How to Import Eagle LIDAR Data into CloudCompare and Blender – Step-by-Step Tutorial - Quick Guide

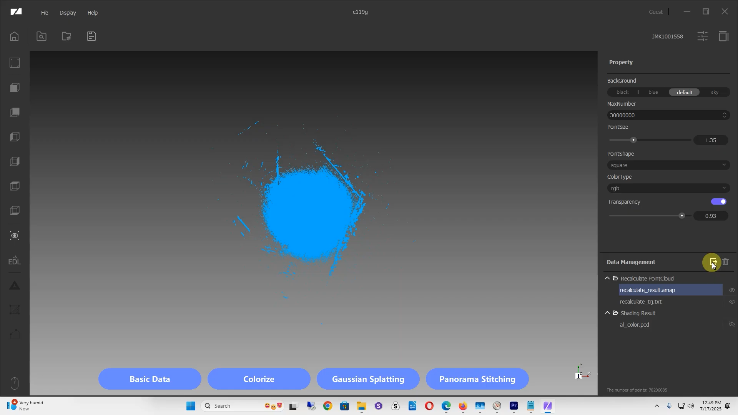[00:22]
for this example I'm just going to use the black and white data. So go to your recalculated results, AMAP, make sure it's clicked. Go to the data management section slightly above it. Click on the export symbol, which looks kind of like a door with an arrow. Save it in a folder that you can remember. I'm going to save this as a .LAS file.
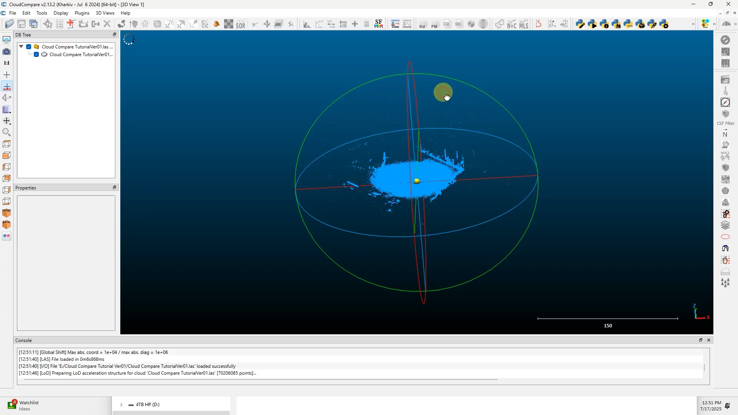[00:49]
By default, with the black and white version of the LiDAR thing, it's going to be really hard to tell what's going on.
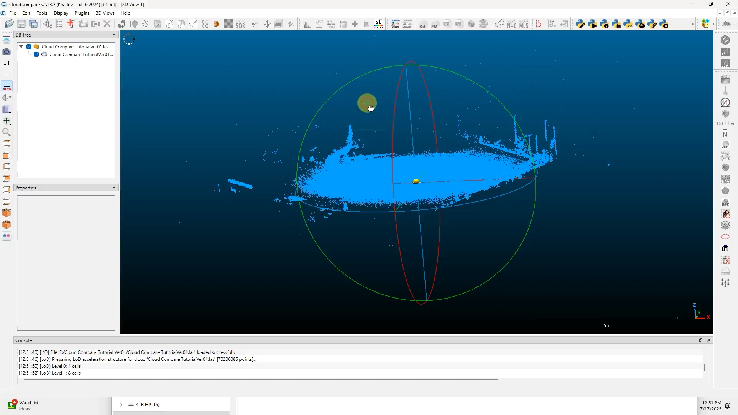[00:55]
So click on your file. In the DB tree, go to Edit, Scalar Fields, Export Coordinates to Scalar Fields. Click on the Z axis. That'll colorize the vertical axis.
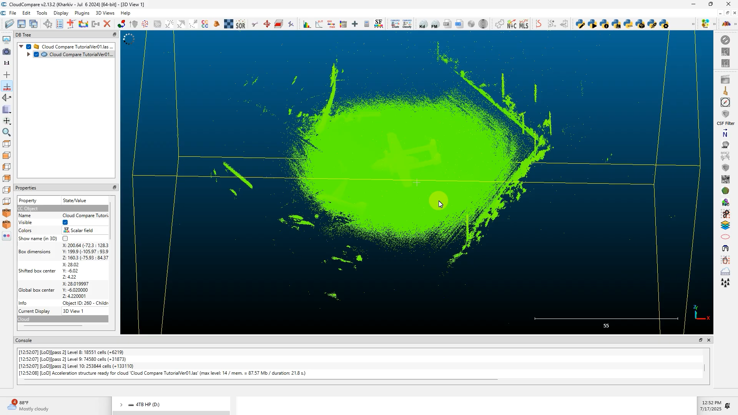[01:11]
Then for this image, like everything's mostly green, you can see a slight outline of the object. That's because there's a bunch of stray points above it. So at 4 on your number pad, zoom out with your middle mouse scroll. Then in the toolbar at the top, you'll see these scissors, which is the Segment tool. Click on your scissors, and you're going to cut around your actually useful data. And then right-click to close the Segment tool. And in this new box that pops up, you'll either click on this hexagon, or the outside hexagon.
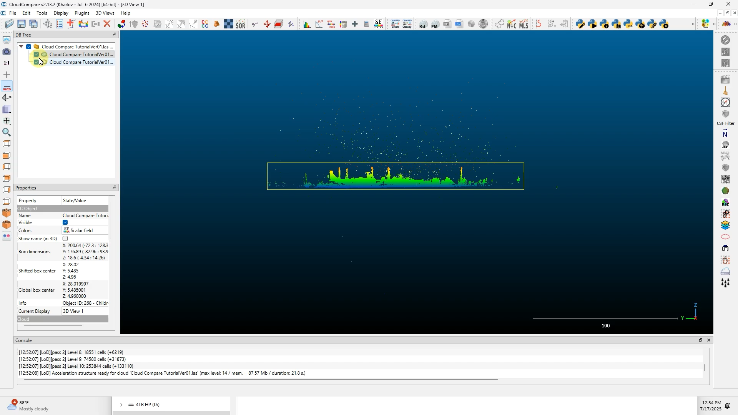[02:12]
You can go up to your DB tree and figure out which data is the actual right data.
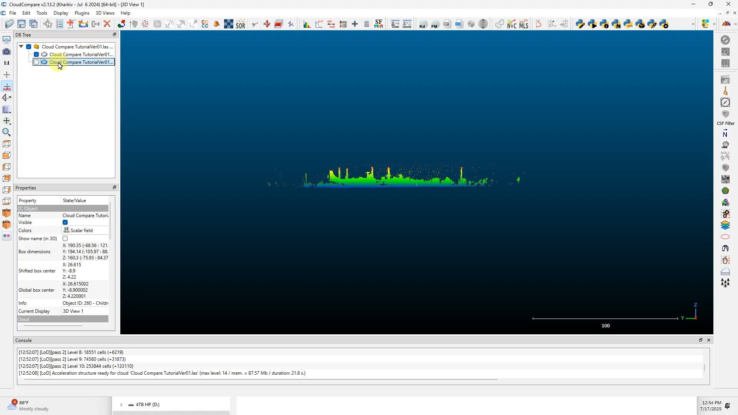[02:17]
So I don't need this bottom data, so I'm going to click on it, hit the Delete key. And now I'm just going to scroll in with the mouse wheel and look around.
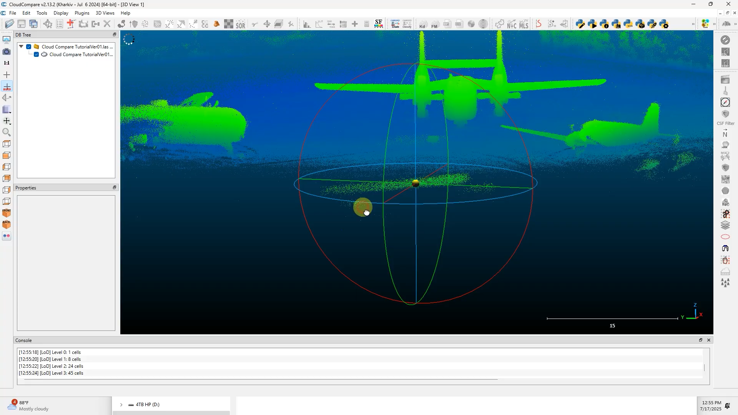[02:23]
If there's other data you want to get rid of, you'll see this cross symbol.
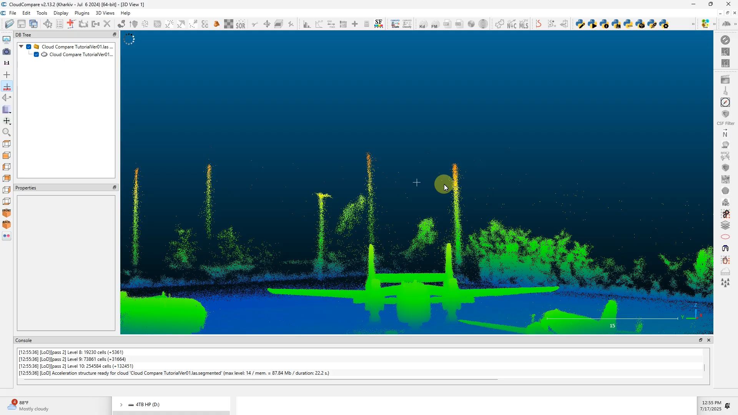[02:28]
That's going to be your pivot point, so put your pivot point around the data you want to keep. Now, double-click the actual object first.
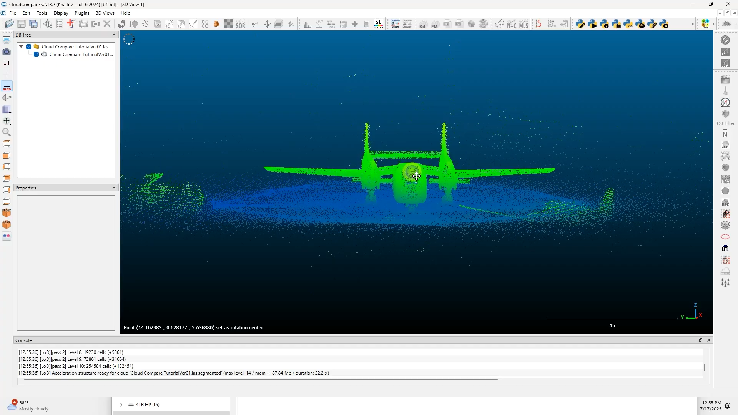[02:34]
So I want to delete everything around this thing, so I'm going to hit 8 on my numpad,
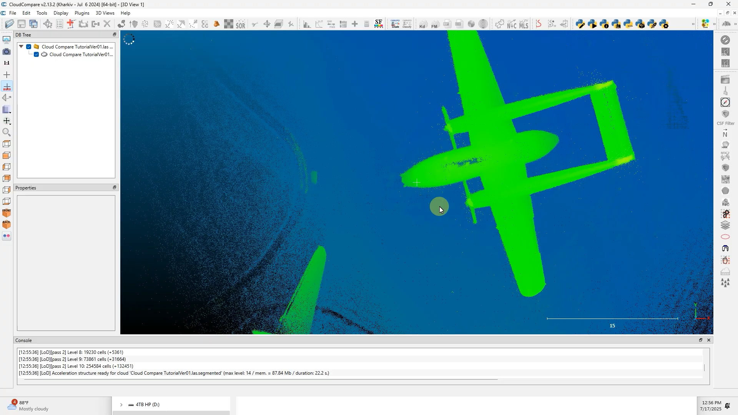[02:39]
scroll out, use the Segment tool again, and draw a quick box around the object. I want to include what's in the object, so I'm going to use Segment In.
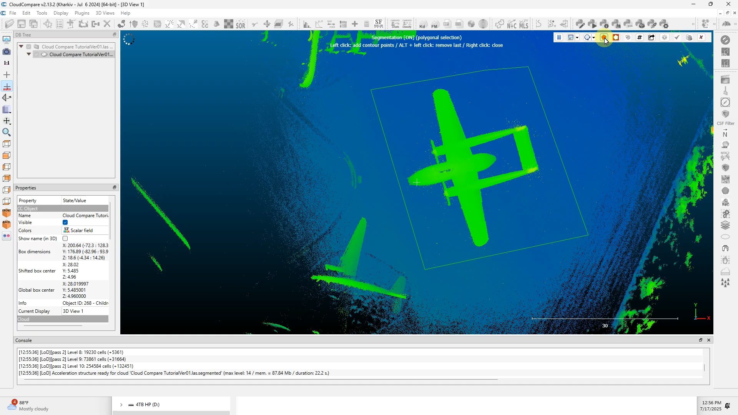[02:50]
And I don't need the data outside of that, so I'm going to click the Confirm and Delete Hidden Points.
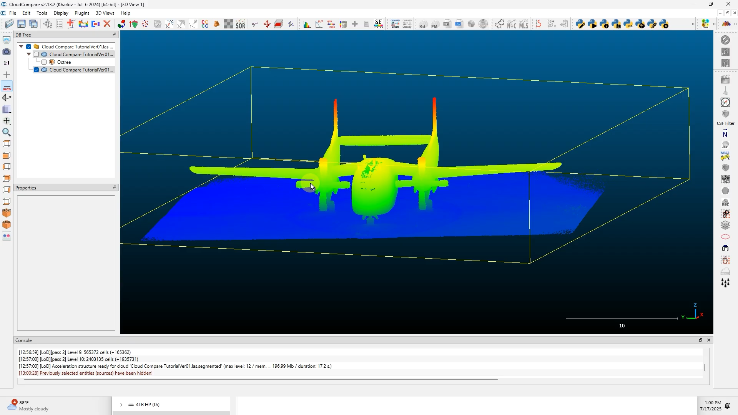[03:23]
OK, now that you see a bunch of the stray points have been cleaned up, we want to export this file, so click on that new file in your DB tree.